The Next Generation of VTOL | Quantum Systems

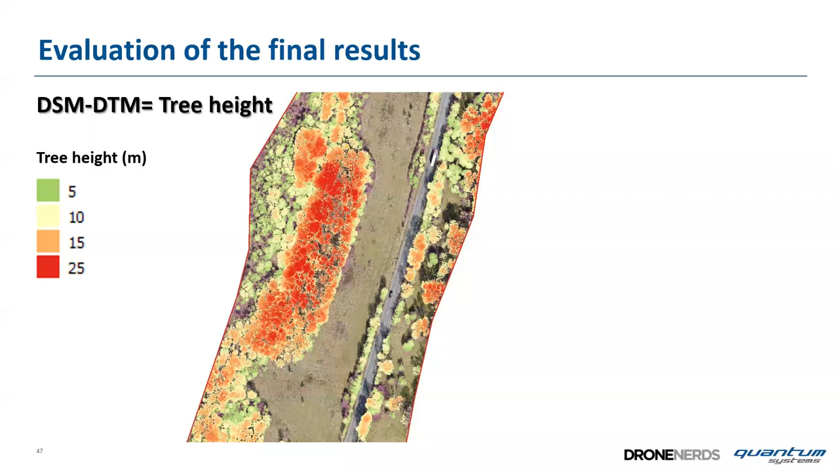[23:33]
we did benchmark this with the with some engineers from the institute's the surveying institute of the government and you can see this was the position
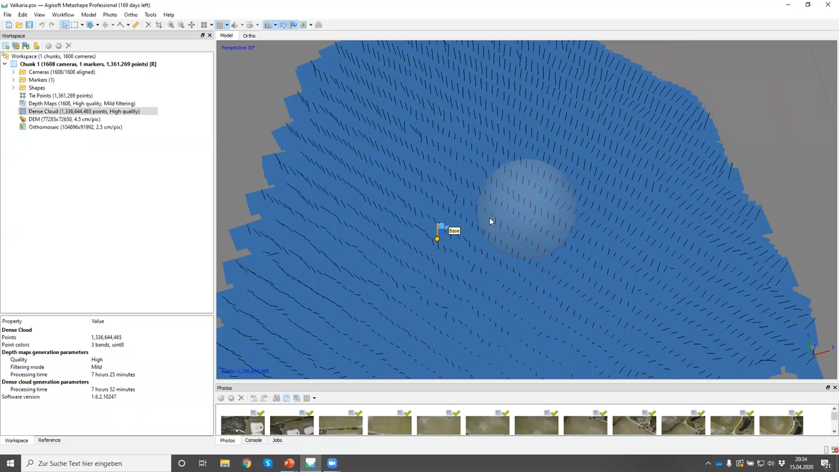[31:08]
they are nicely nicely flown there was a wind speed of about 10
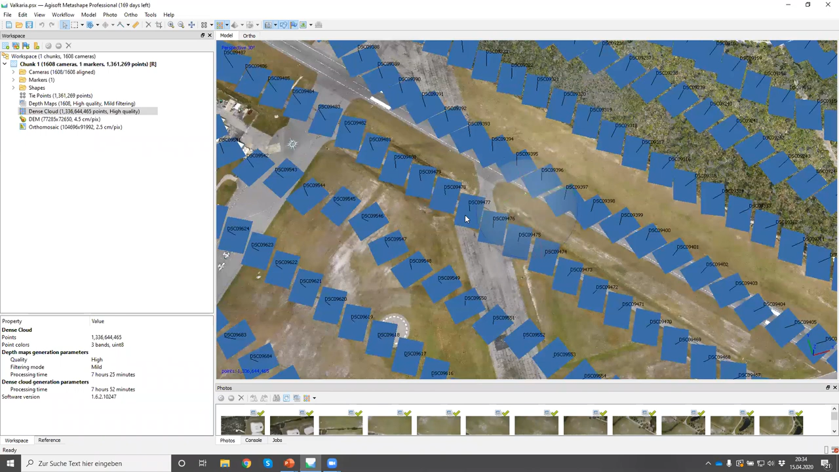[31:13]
meters per second from the site so lateral wind that's why the images are are inclined to the site there is a grab angle the aircraft has been flying with a grab angle and
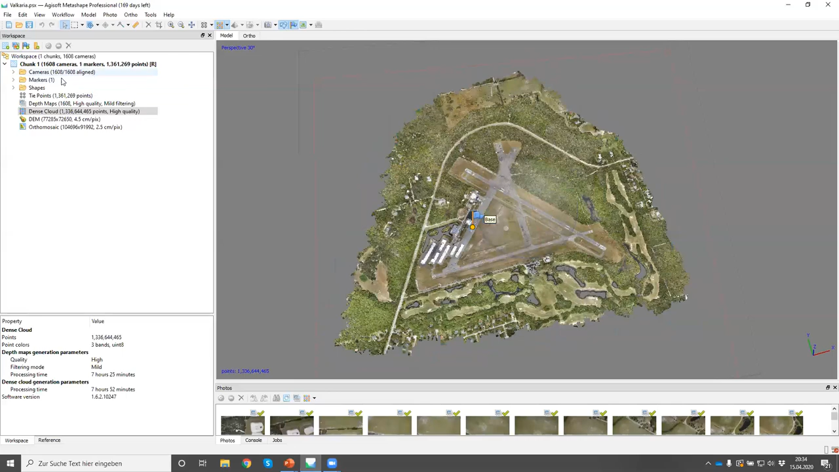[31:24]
when we look at the dense point cloud we can see the accuracy of the accuracy of this data is quite
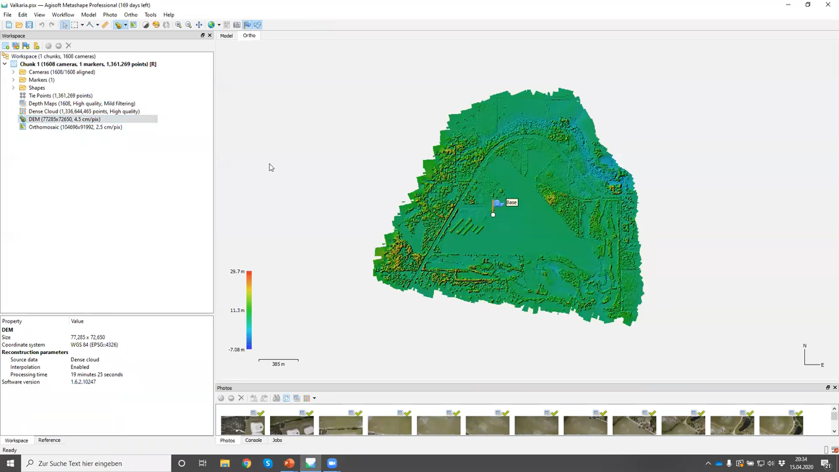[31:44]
a terrain model which is quite smooth and finally the auto mosaic